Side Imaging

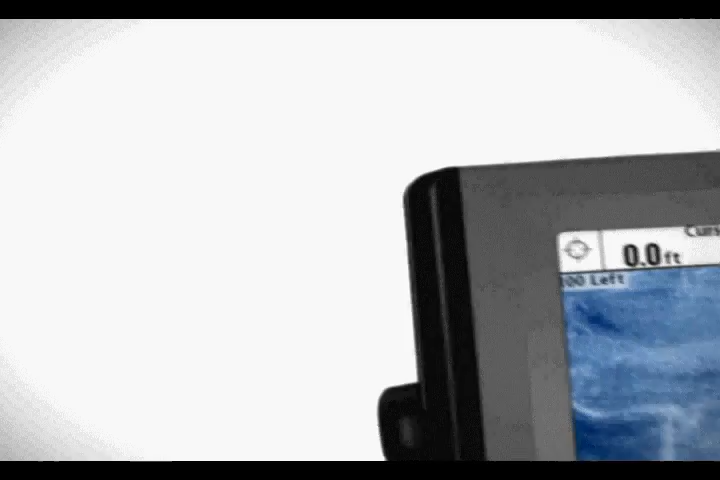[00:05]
Humminbird's side imaging sonar is a revolutionary sonar technology that makes your time on the water more productive.
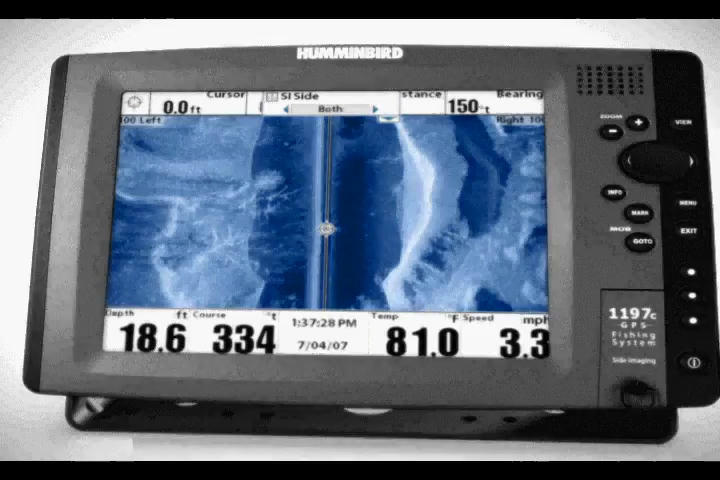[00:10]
On screen: depth 18.6 ft
Unlike typical sonar, which looks straight down below the boat,
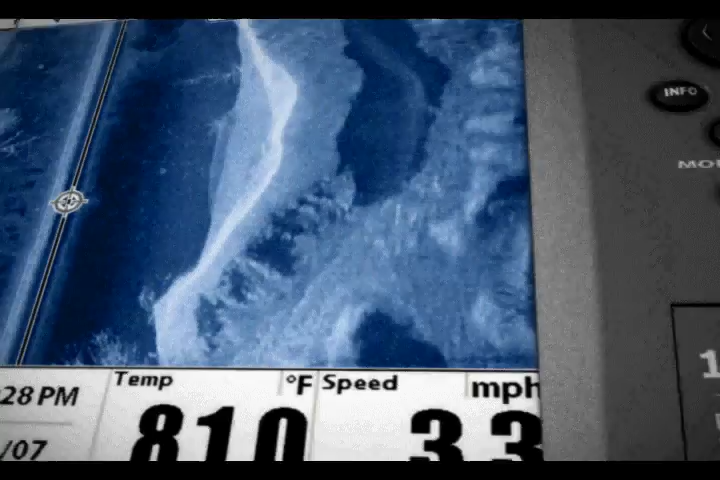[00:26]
Darkness or even mud and silt will not interfere with side imaging.
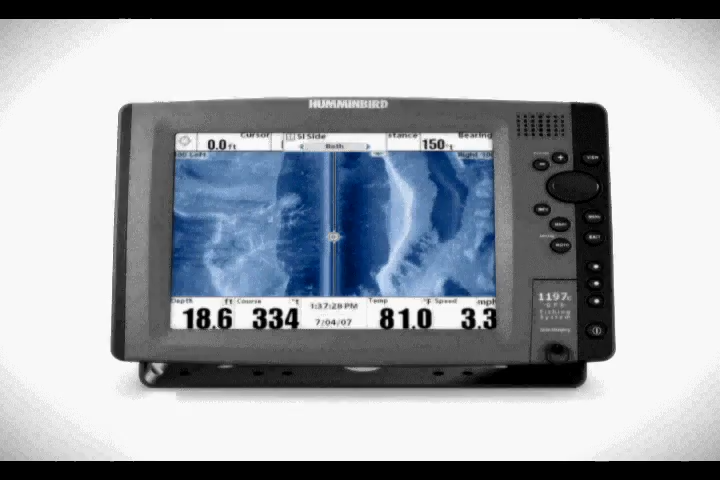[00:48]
On screen: depth 18.6 ft, speed 3.3 mph
The image generated by Humminbird's side imaging may look daunting at first,
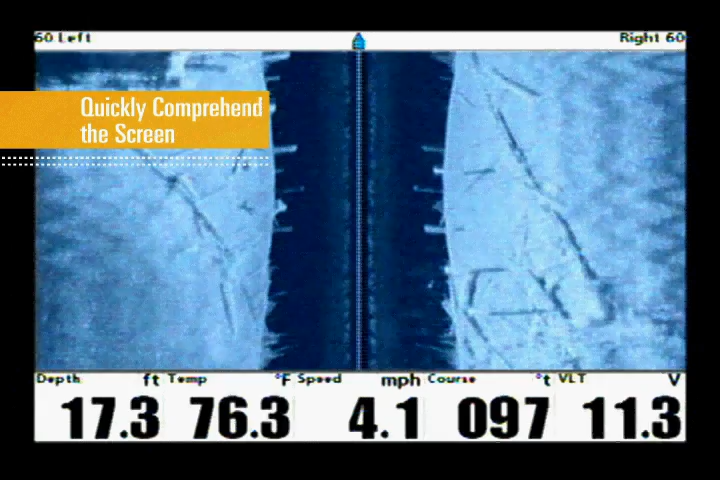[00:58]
On screen: depth 17.3 ft, water 76.3°F, speed 4.1 mph
but by understanding a few simple principles, you'll quickly grasp everything this powerful tool is showing you.
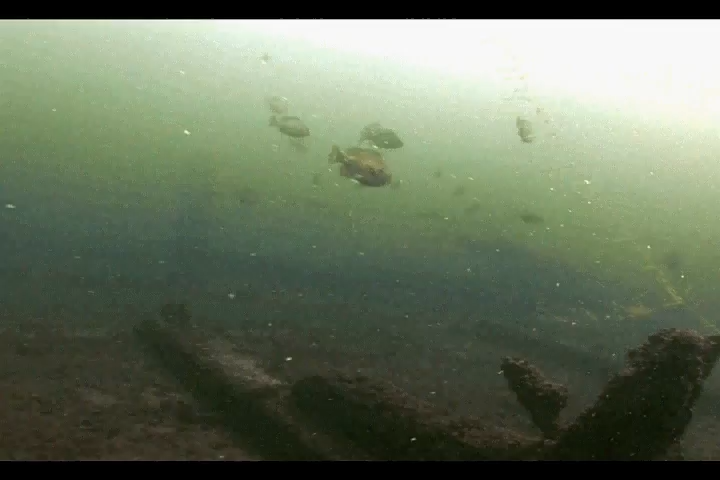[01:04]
Unlike traditional sonar, side imaging moves from top to bottom instead of right to left.
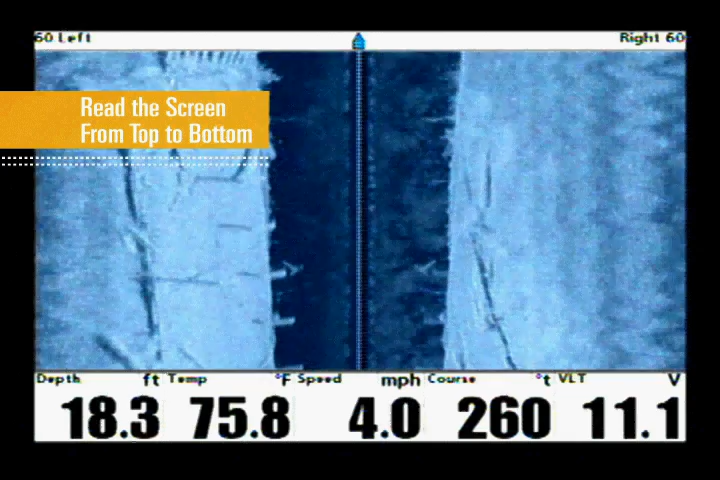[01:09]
On screen: depth 18.3 ft, water 75.8°F, speed 4.0 mph
The most recent images will be at the top of the screen, with your history moving towards the bottom.
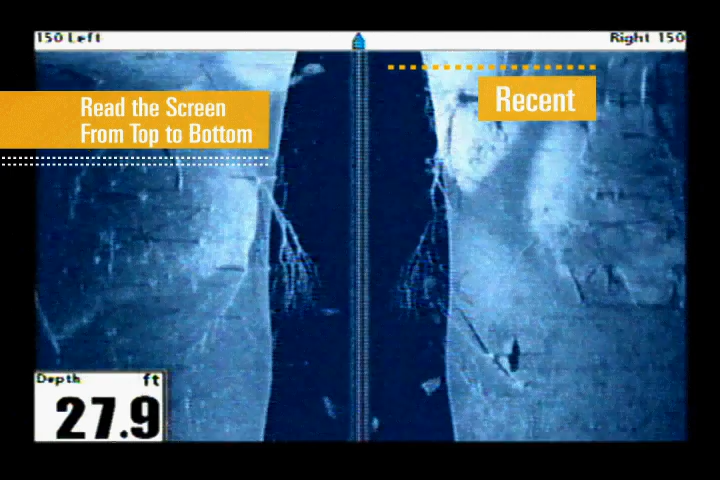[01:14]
On screen: depth 27.9 ft
Your boat location is top center of the image.
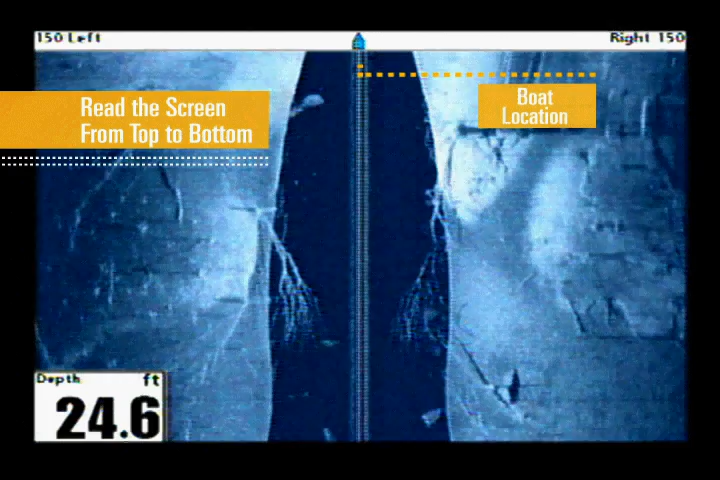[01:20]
On screen: depth 24.6 ft
Let's focus on the water column. To give you a better idea of what's going on with the Humminbird's side imaging screen, we're going to fold the image down the middle.
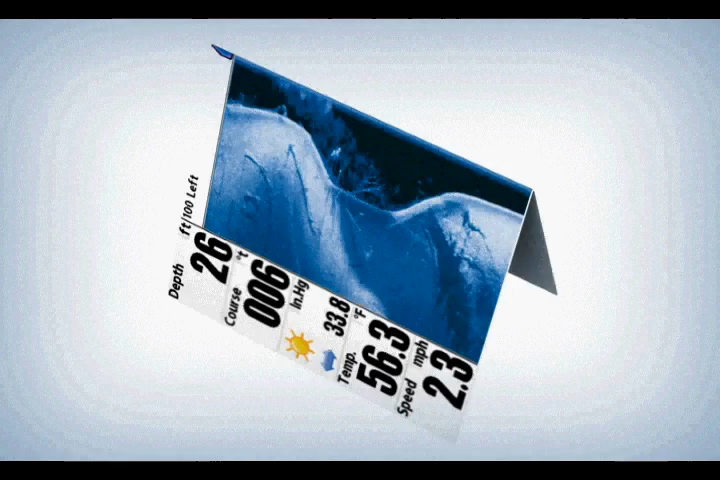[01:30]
On screen: water 56.3°F, speed 2.3 mph
Now we can clearly identify the water column directly below the boat.
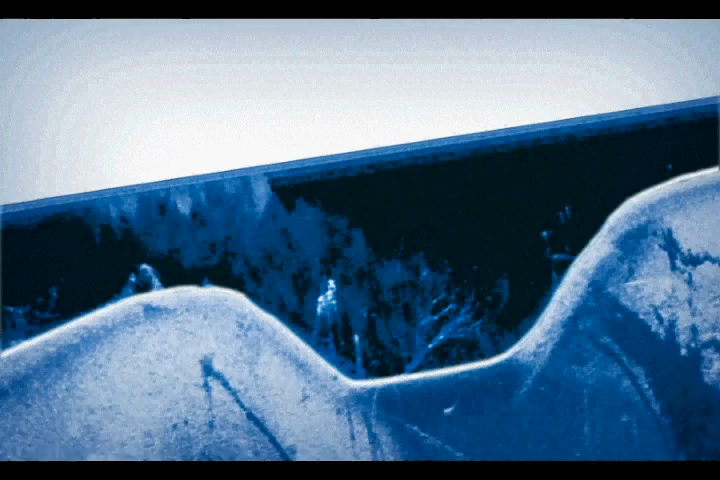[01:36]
This wide dark colored band is the water between the surface and the bottom.
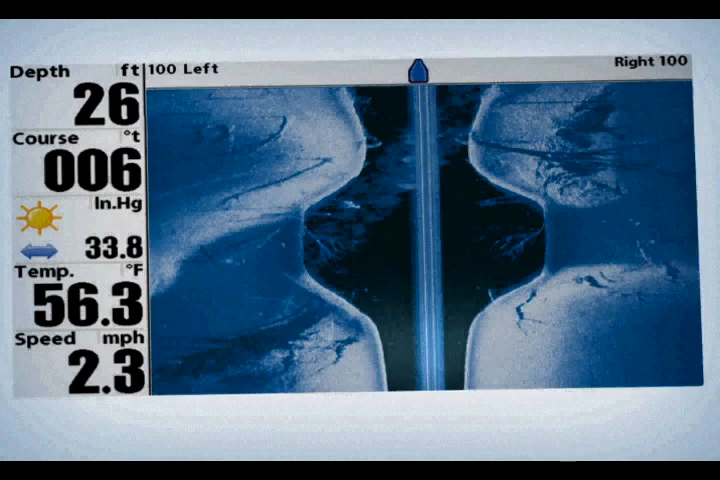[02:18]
On screen: depth 26 ft, speed 2.3 mph
Flat bottom terrain will appear as a neutral shade of blue.
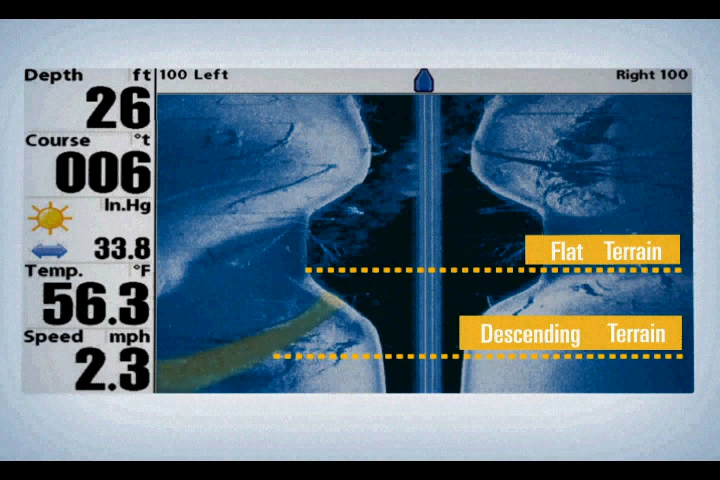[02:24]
On screen: depth 26 ft, water 56.3°F, speed 2.3 mph
Descending terrain appears as a darker shade of blue, while terrain rising from the bottom will appear in a whiter shade of blue.
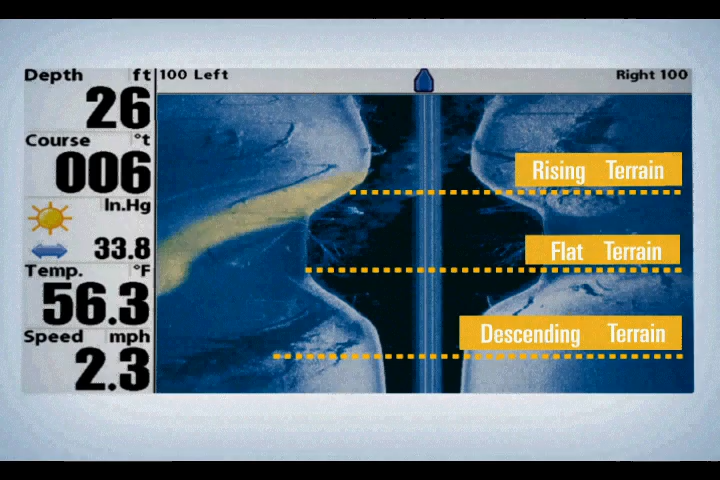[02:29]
On screen: depth 26 ft, water 56.3°F, speed 2.3 mph
One of the easiest ways to identify structure with Humminbird's side imaging is to look for shadows.